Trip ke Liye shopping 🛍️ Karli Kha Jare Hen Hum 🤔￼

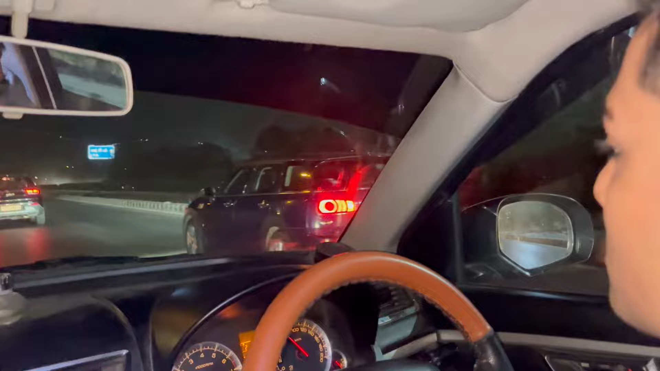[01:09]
भाई वाई अब आगे निकल चुकी है लेकिन वाई कार देखो कितनी ही प्यारी लग रही है एक तो है